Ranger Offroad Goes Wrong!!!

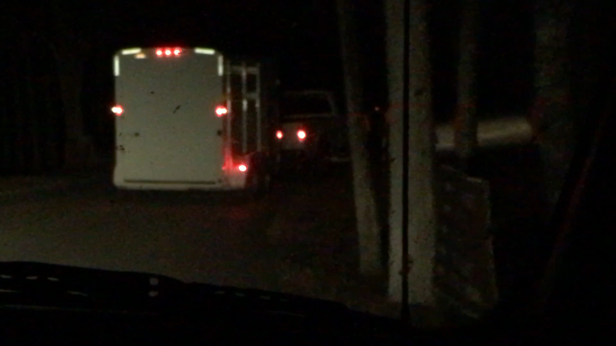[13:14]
that guy there. And you can't see, but that's a horse.